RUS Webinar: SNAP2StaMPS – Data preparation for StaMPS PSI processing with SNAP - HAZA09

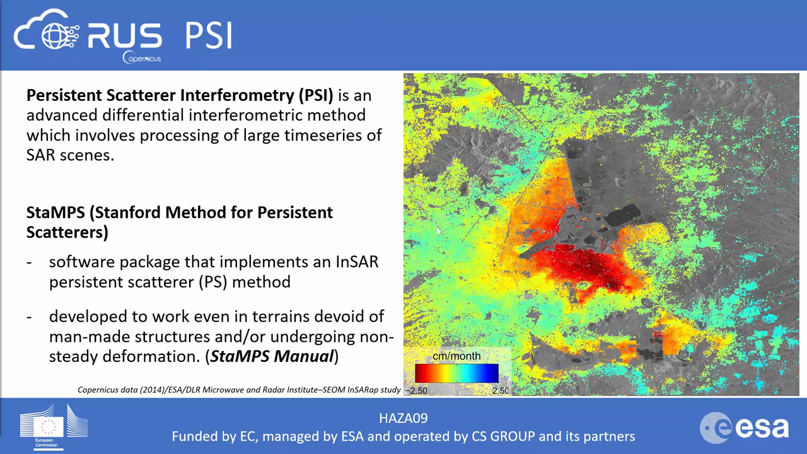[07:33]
So the STAMS is a software package that implements an INSAR persistent scatterer method as well as small baselines method. And as I've mentioned, it's developed to work even in terrains devoid of man-made structures and or undergoing a non-steady deformation. Note that even though STAMS is more or less open source, it is partly written in MATLAB and uses some built-in MATLAB functions and therefore MATLAB license is necessary to run the processing. That said, it is still one of the most cost-efficient softwares out there to perform PSI since commercial software is generally even more expensive. As mentioned in the beginning of this presentation, in this exercise and this training, we will not go into STAMS processing.
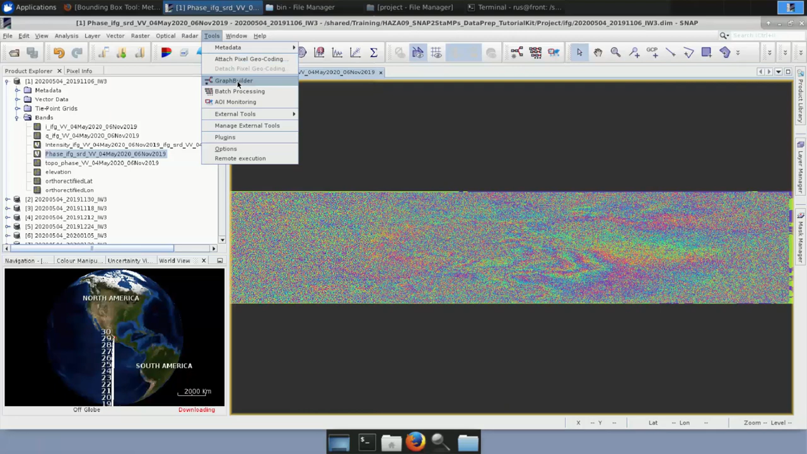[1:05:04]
i go to graph builder again load and then here i have the export dot xml and you can see it's read to read operators for the interferogram and for the co-registered product and then stamps export so let me close